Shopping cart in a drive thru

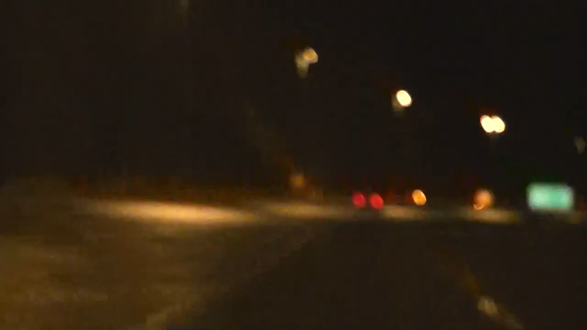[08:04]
There's something weird going up. Oh! What? Oh, there's a fox on the highway right here.